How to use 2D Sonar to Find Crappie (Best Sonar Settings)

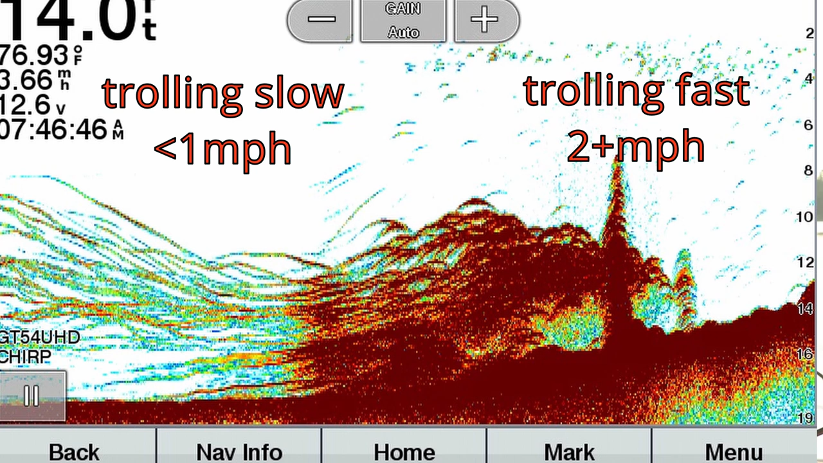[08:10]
On screen: depth 14.0 ft
So it's going to ping off the tail of it, the middle, and the head. And it's going to give you this arc shape. So if you're fishing for crappie like we are today, you're going to want to shrink that screen or actually zoom in.
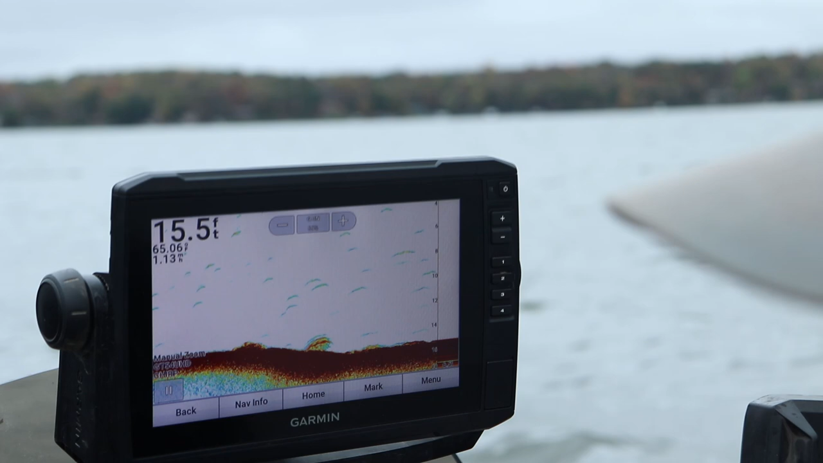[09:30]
On screen: depth 15.5 ft
If you're not seeing perfect arcs, and I had this with my Humminbird, you've got to make sure your transducer is level to the boat as it sits in the water. That's going to give you the best image. If your transducer, if this is the back of the boat, your transducer is sticking out this way.
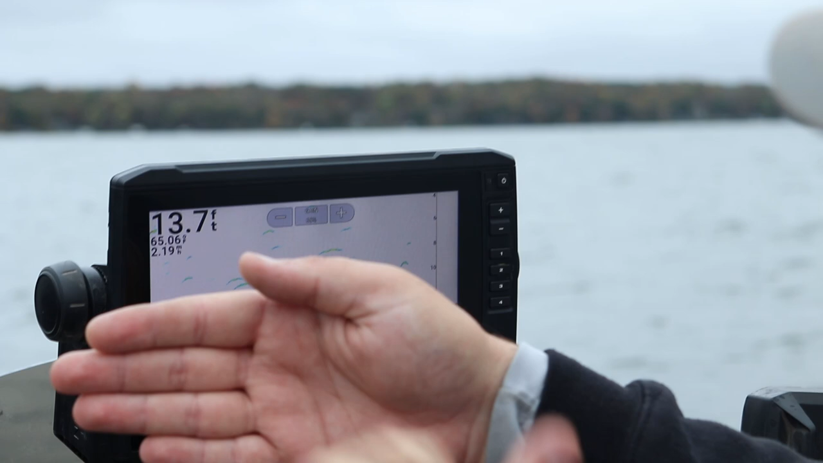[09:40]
On screen: depth 13.7 ft
If your transducer is tilted up or tilted down, it's not going to give you the best image. These are the arcs that you want. And a lot of the problem I see is the installation isn't correct on the transducer.
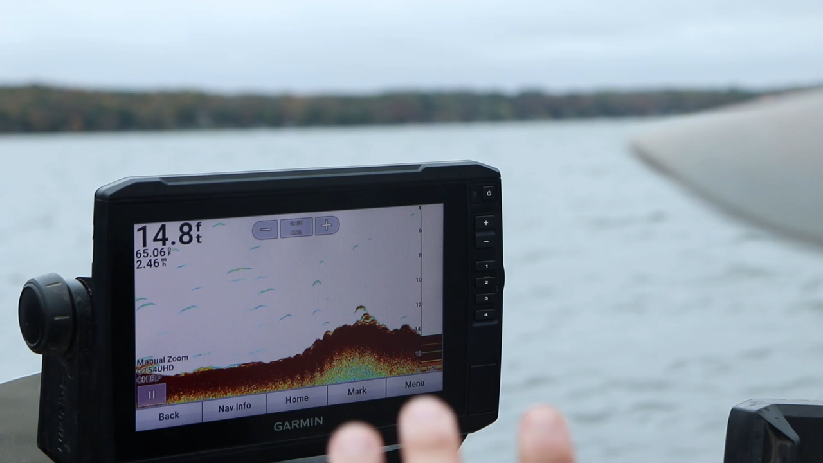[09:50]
On screen: depth 14.8 ft
When I read comments about my image doesn't quite look like yours. Make sure that transducer is level. I had this happen early on when I bought this boat. My transducer wasn't level. The image was a little weird. So make sure that transducer is level. So we've gone through frequency. We've gone through gain.
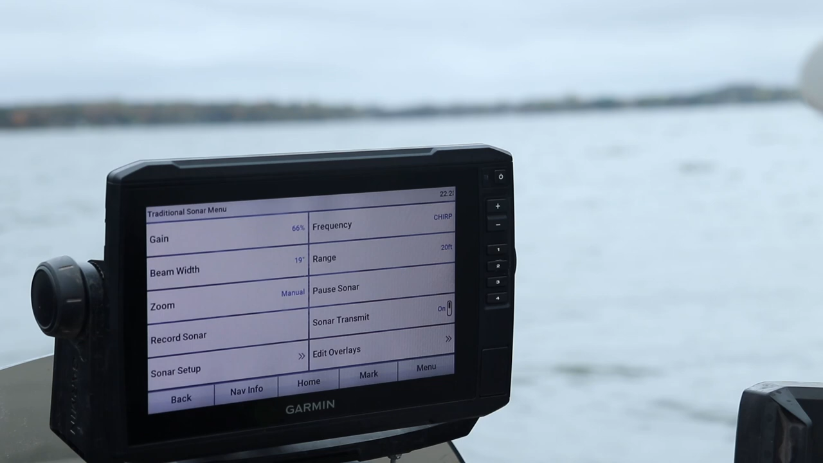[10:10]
Or I guess this would be called your sensitivity for some of you. On your Humminbird, sensitivity would be like 1 through 10.
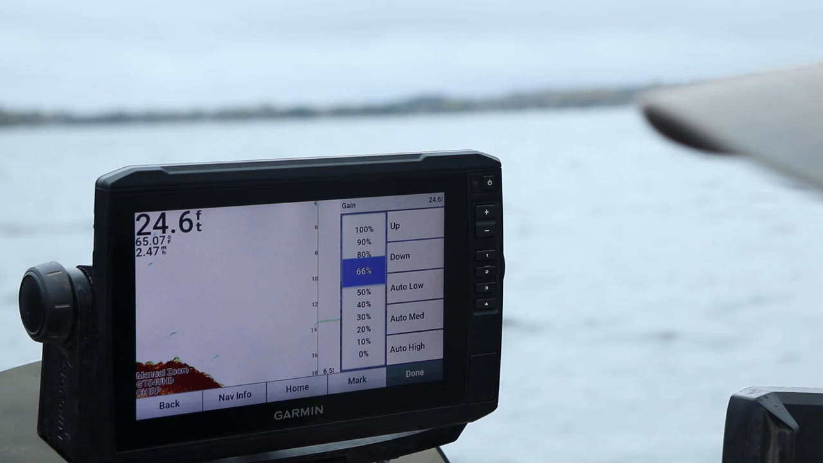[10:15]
On screen: depth 24.6 ft, water 65.07°F
Here it's a percentage on your garments.
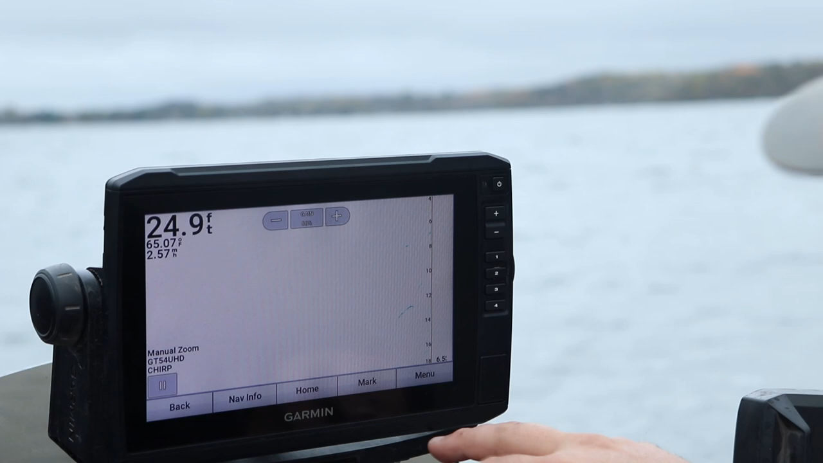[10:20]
On screen: depth 24.9 ft
Let's talk about fish symbols. So some people talk about fish ID.
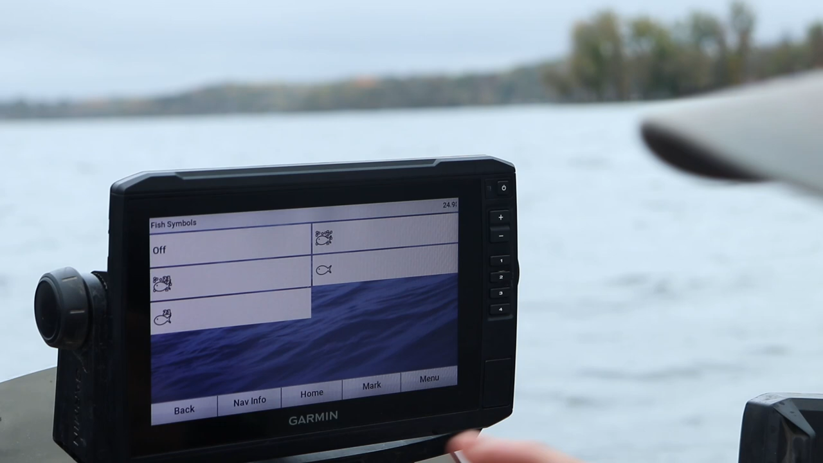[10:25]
Especially on the Humminbird units.
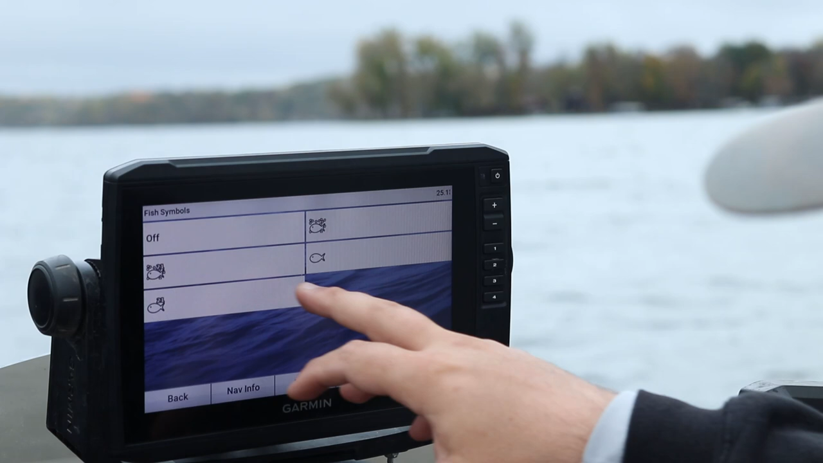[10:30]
Garmin has this fish ID. Let's just turn it on for now. See what it's showing.
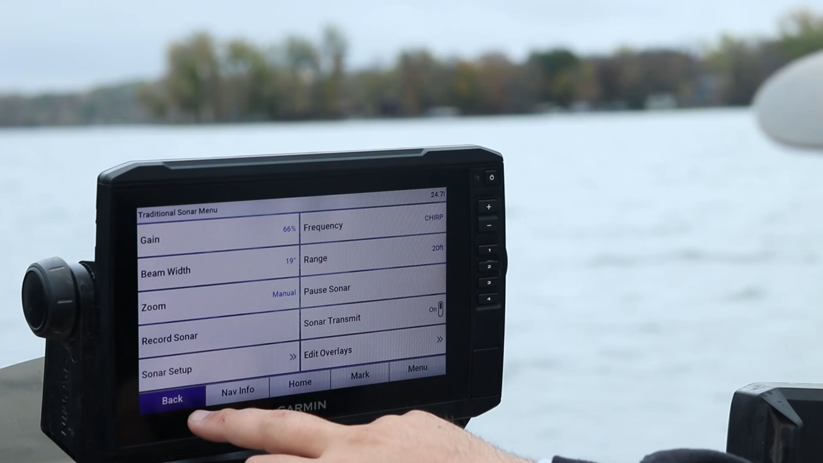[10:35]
I've got to adjust my depth here.
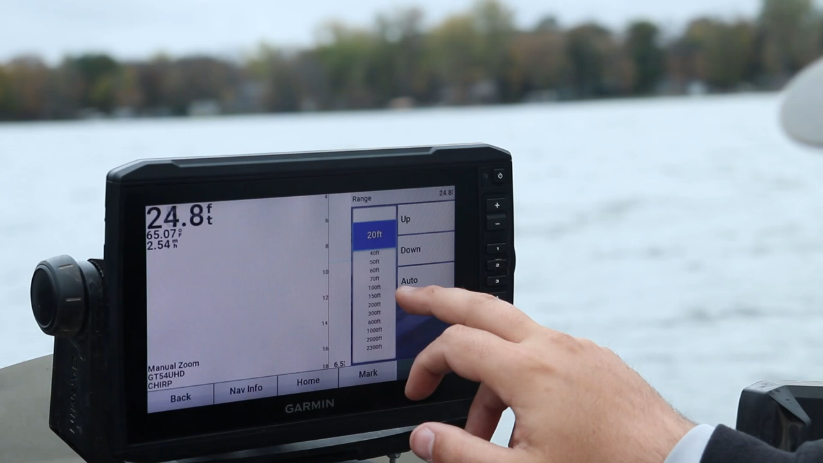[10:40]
On screen: depth 24.8 ft
Let's just set it to auto for now.
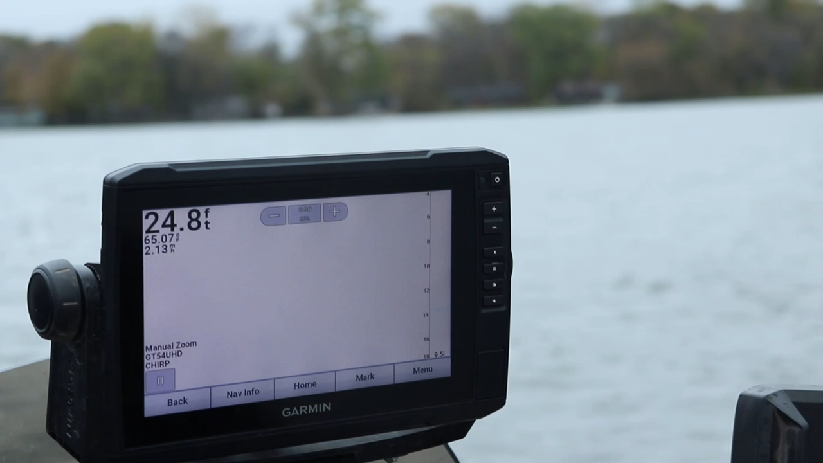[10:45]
On screen: depth 24.8 ft
Here's the problem with the fish ID.
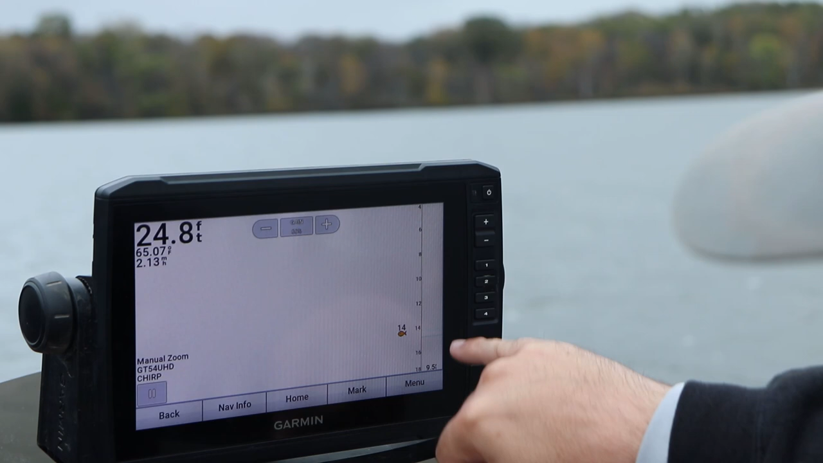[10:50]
On screen: depth 24.8 ft
Notice you see all these marks on my A-scope. We're going to get into shallow water so it'll actually show up a little bit better. There's a bunch of little marks showing up on my A-scope right now. And what this unit is trying to do with fish ID or these symbols, it's trying to interpret what it's seeing in the water column and just give you an image.
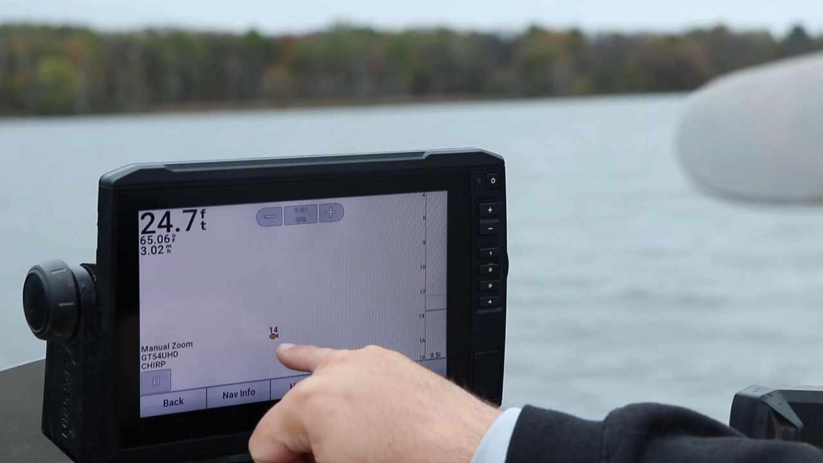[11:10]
On screen: depth 24.7 ft
Now here's the problem with this. As we get into shallow water here, oftentimes, especially with crappie fishing, these crappie will be schooled up tight.
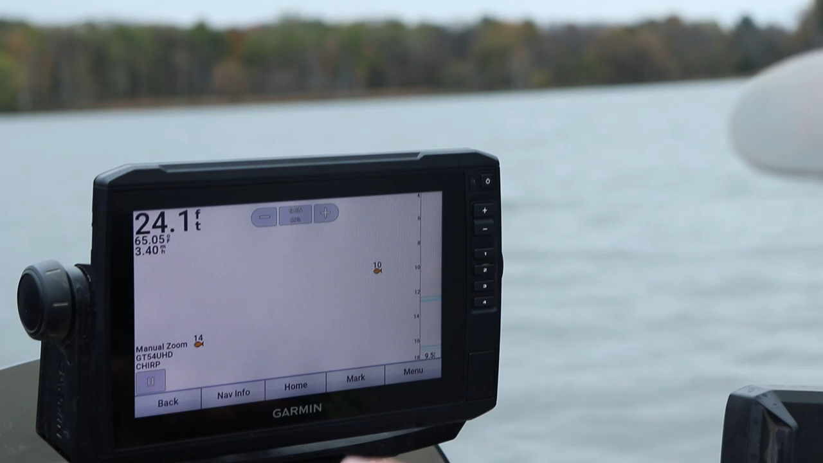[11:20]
On screen: depth 24.1 ft
Okay, so this one symbol of a fish or this fish ID might be five crappies schooled together.
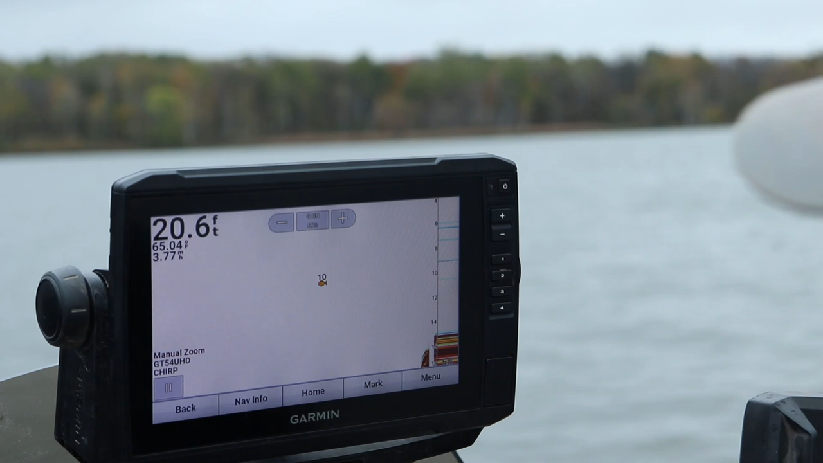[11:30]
On screen: depth 20.6 ft
But your machine, whether it's your Garmin, your Humminbird or Lowrance, it interpreted marks
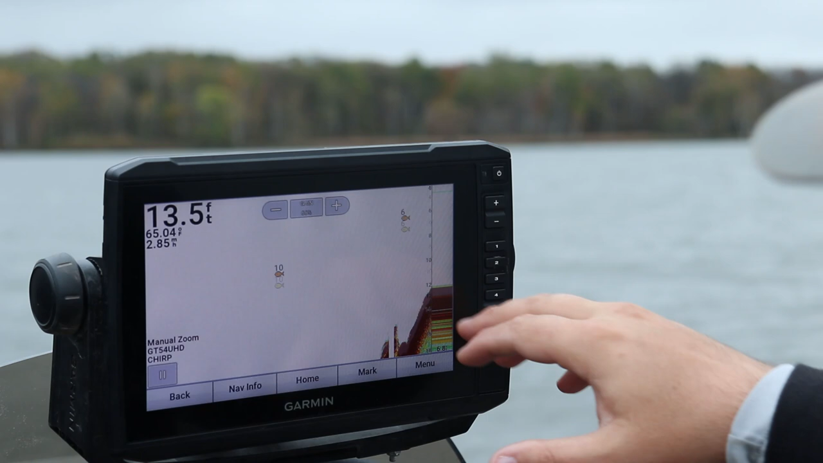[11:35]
On screen: depth 13.5 ft
that I see normally on this sonar and just gave you a weird ID like this.